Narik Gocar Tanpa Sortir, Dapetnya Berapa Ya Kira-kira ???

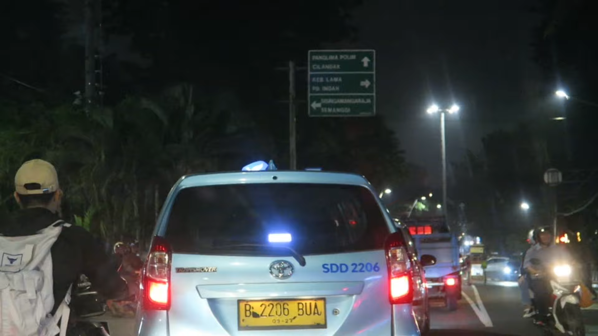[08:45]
habis buka puasa ini teman-teman saya jalan lagi ini di kawasan barito ya
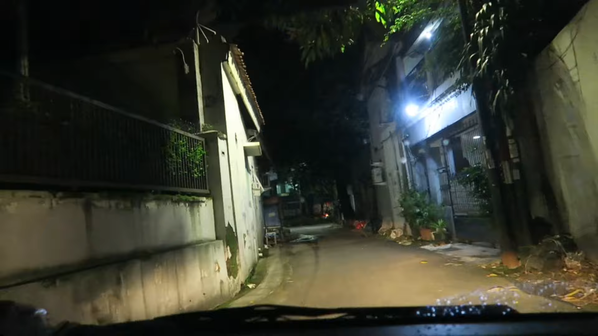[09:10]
ini posisi saya sudah di pertanian pertanian lebak bulus muter-muter-muter-muter nggak tahunya sampai lebak bulus